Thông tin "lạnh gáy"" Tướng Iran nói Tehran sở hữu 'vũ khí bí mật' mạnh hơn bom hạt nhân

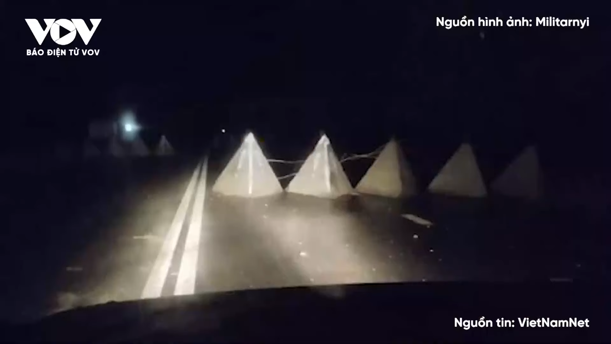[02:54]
Những kẻ lạ mặt đã đặt răng rồng ở phía sau. Trên các tuyến đường sơ tán mà ô tô lao nhanh để tránh UAV góc nhìn thứ nhất FPV, kênh Telegram Rushtroika 1945 có 230.000 người theo dõi cho biết hôm 14 tháng 10.